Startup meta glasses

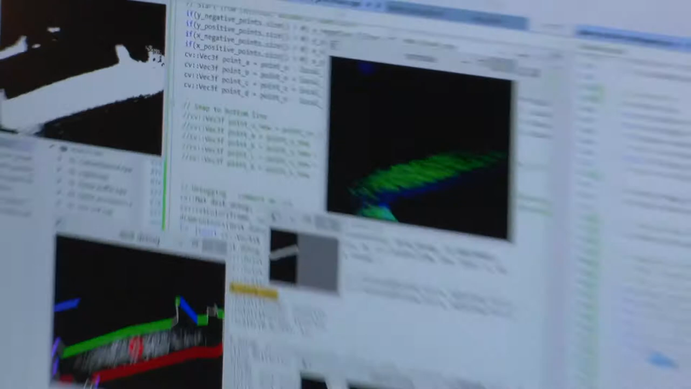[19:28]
the segmentation the work with the depth map we work not only with the depth map but
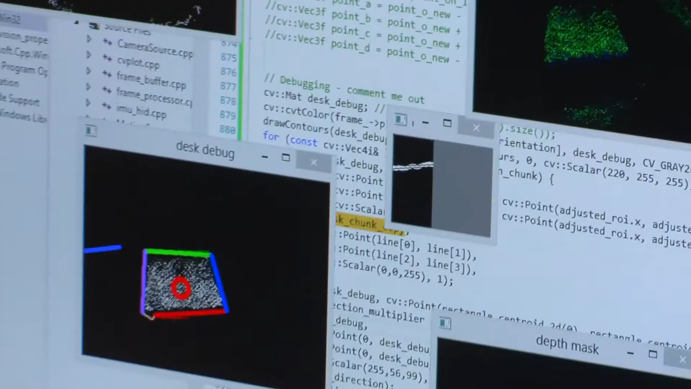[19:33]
with a bunch of other sensors to create this real real time tracking your floor is being tracked right now so